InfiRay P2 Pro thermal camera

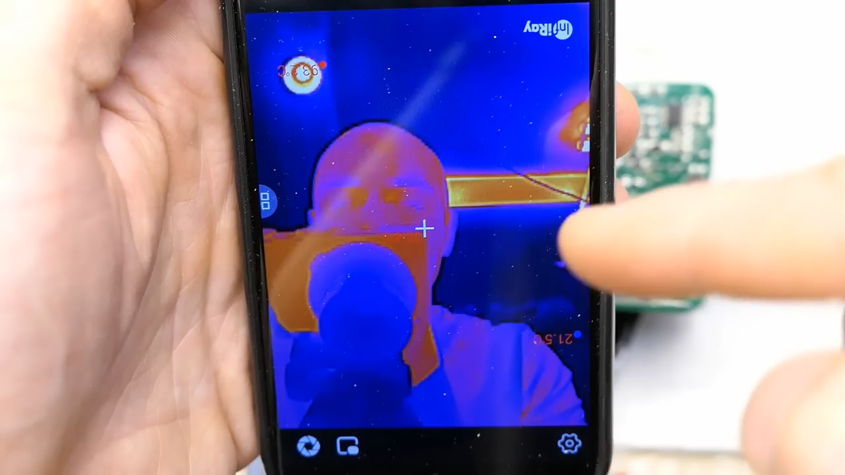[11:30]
a fluorescent light here, some LED light is here, and this is my thermal image now. The temperature readings are probably upside down, but anyway.
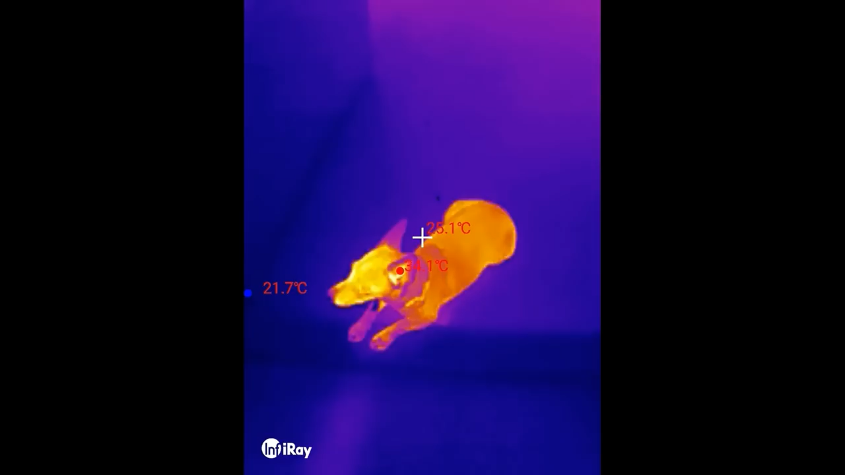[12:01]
And of course some more thermal videos. Here is the dog.
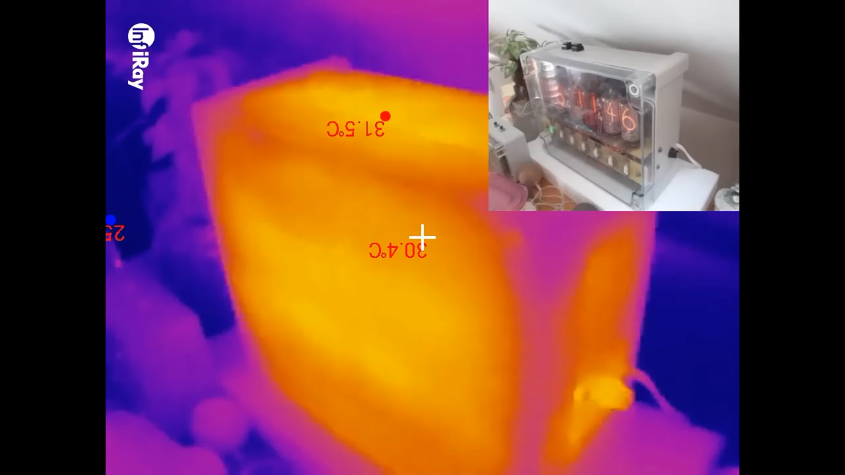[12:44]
On screen: spot 30.4°C
Here's my Nixie clock and the plexiglass doesn't seem to be transparent for infrared,
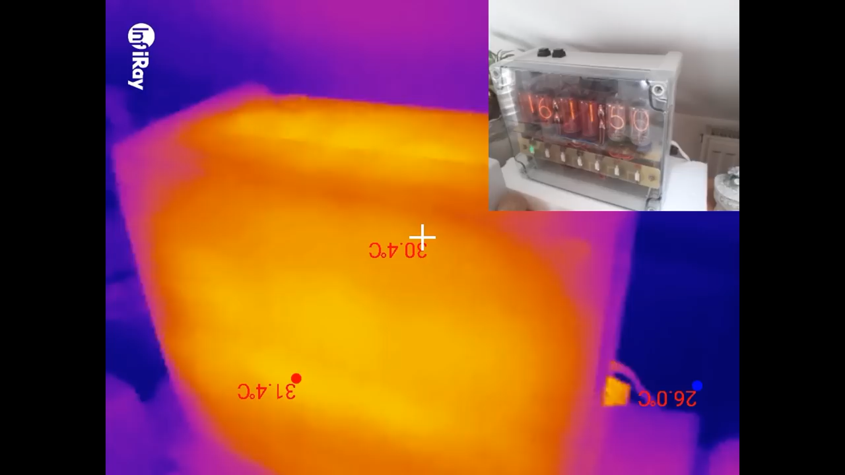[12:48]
On screen: spot 30.4°C, max 31.4°C, min 26.0°C
so it actually sees the temperature of the box, not the internals.
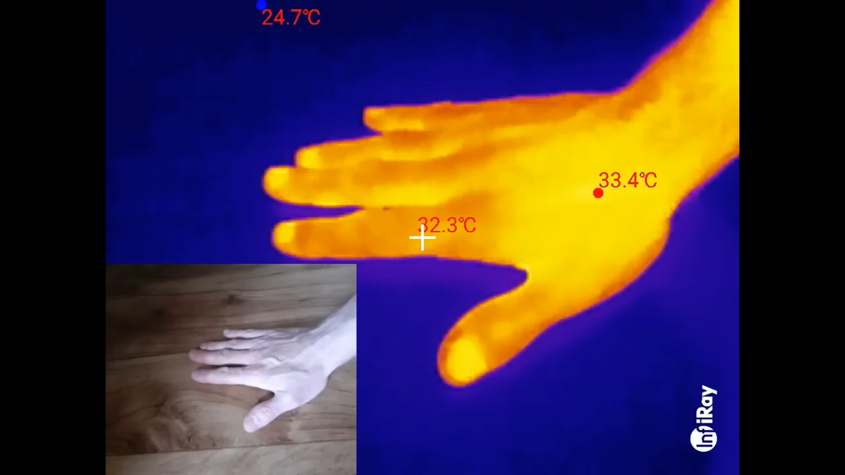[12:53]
On screen: spot 32.3°C, max 33.4°C
And my hand leaving a heat mark on the floor.
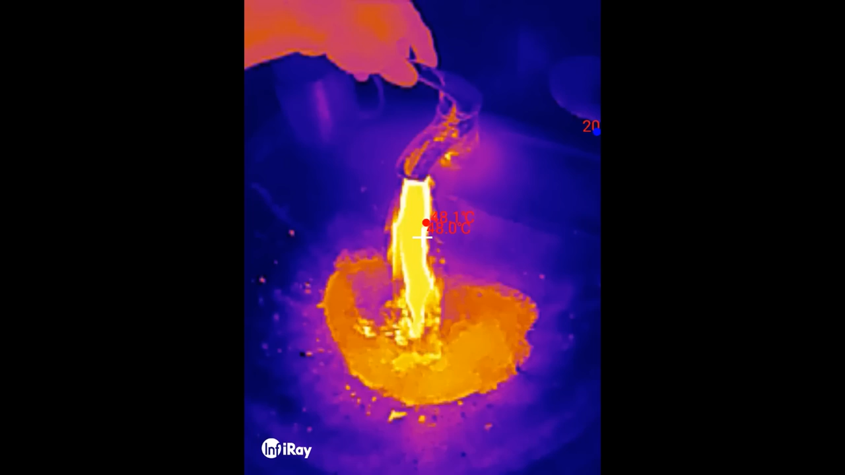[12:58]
And here's a tap with hot and cold water.
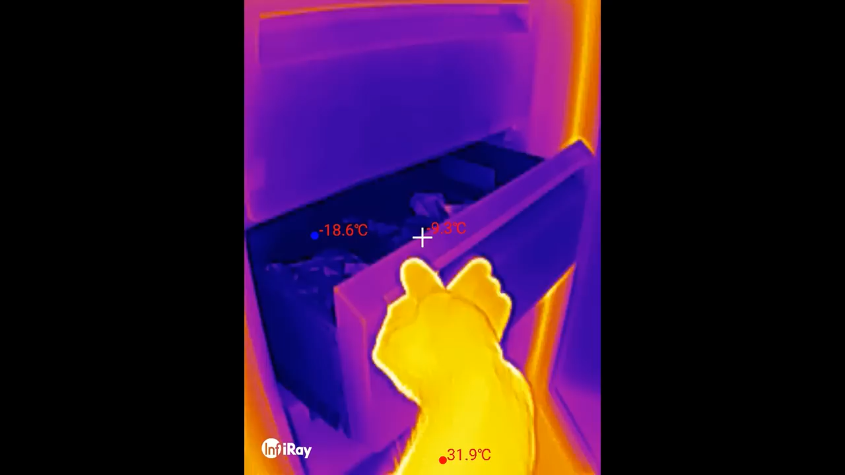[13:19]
On screen: max 31.9°C, min -18.6°C
About minus 20 degrees Celsius, coldest spot.
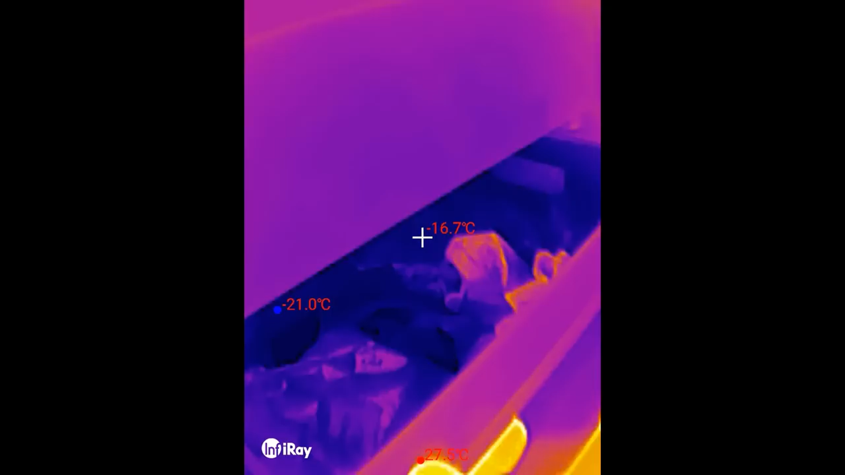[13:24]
On screen: spot -16.7°C, min -21.0°C
Looking at an electric stove.
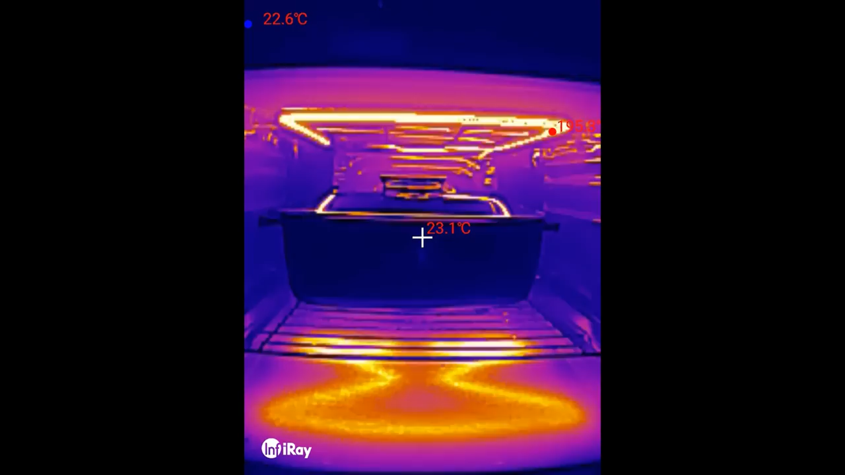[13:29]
On screen: spot 23.1°C, min 22.6°C
And the oven.
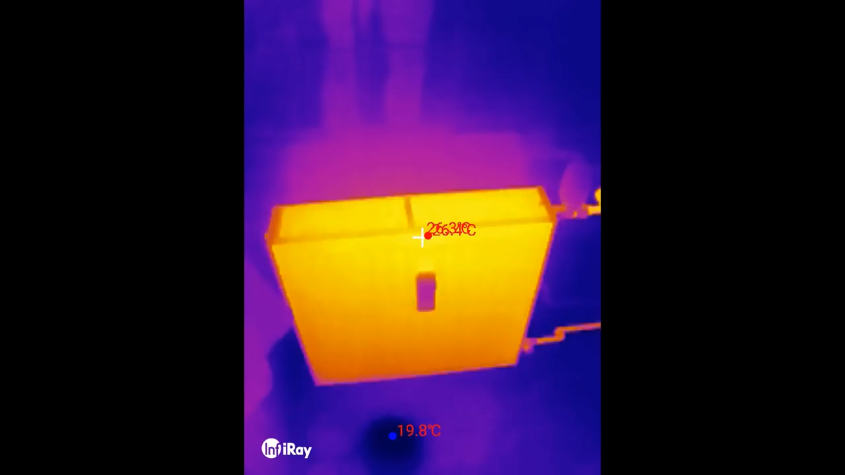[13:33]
On screen: min 19.8°C
A heater and the water pipes going to it.
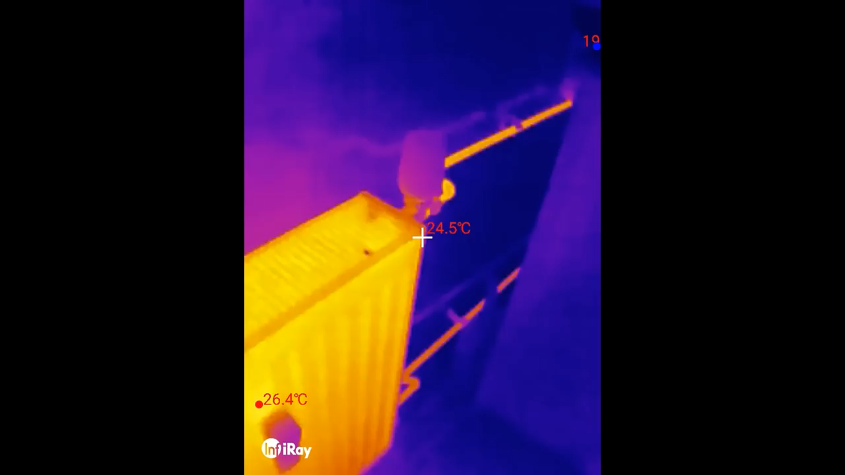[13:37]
On screen: spot 24.5°C
A cold meal taken from a fridge.
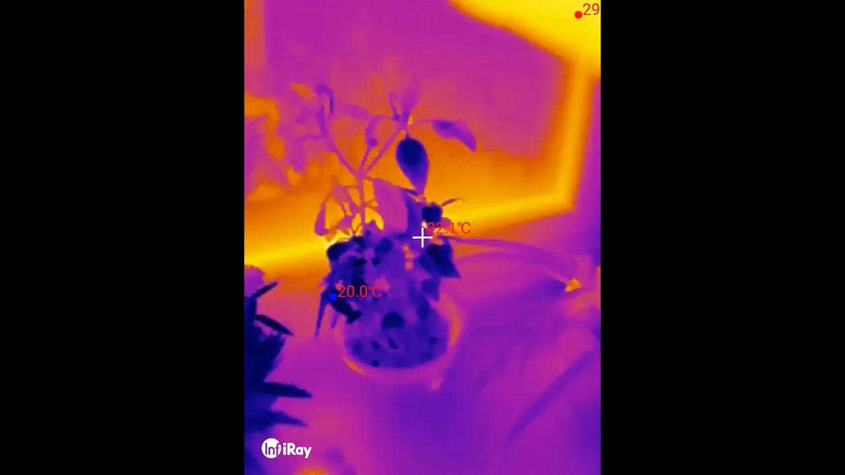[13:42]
My super hot chilies, of course.
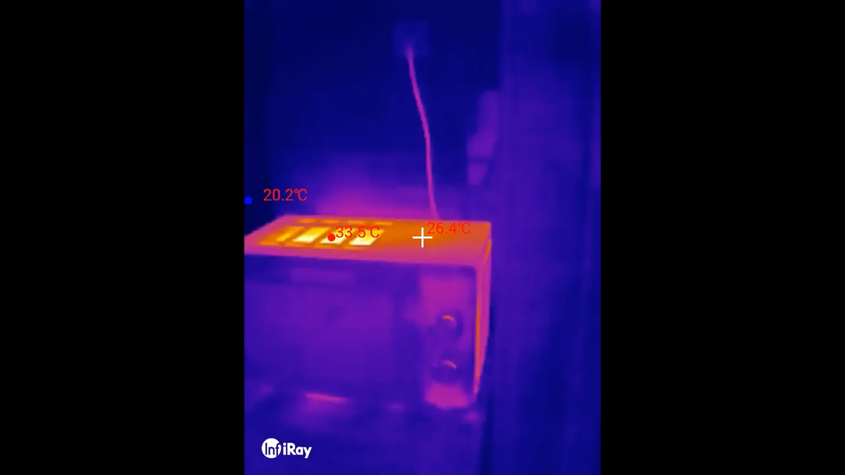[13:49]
Heating my food in a microwave oven.
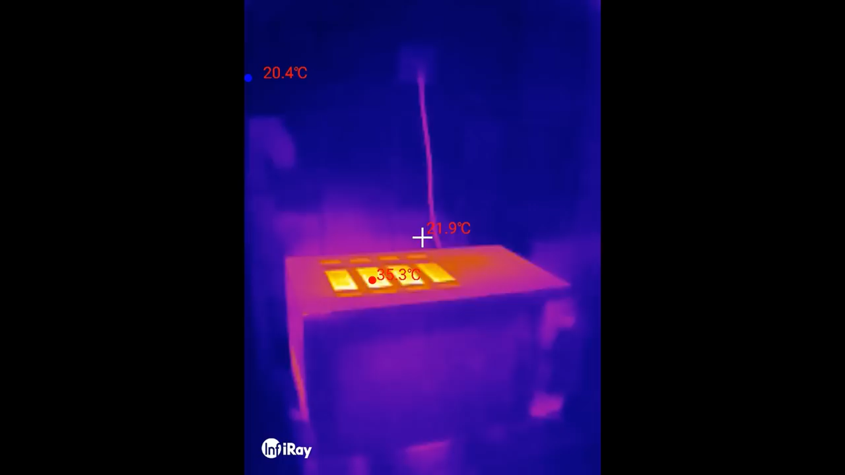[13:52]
On screen: spot 21.9°C
I set it to roughly 2 minutes and it's about to finish and also note the cable slightly heated.